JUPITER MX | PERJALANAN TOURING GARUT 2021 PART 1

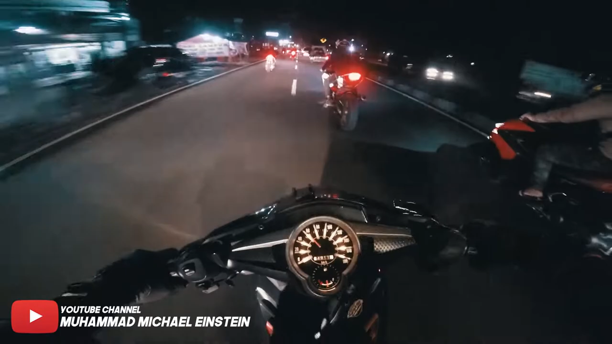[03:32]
Sadis ya ini aerox Aerox Setan kayaknya ini Gila kenceng banget anjir Ji 200cc katanya ya Bismillahirrahmanirrahim Semoga NR ini Anjir naik ride ini aman Sampai tujuan Boy Bismillahirrahmanirrahim Tetap safety riding Boy
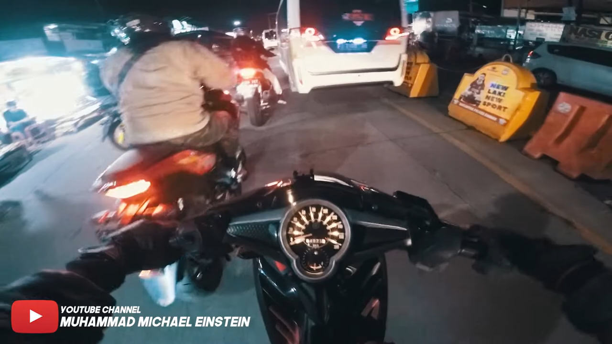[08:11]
Macet nyanyi kebiasaan Ciawi Aduh aduh aduh gila macetnya parah nih Ciawi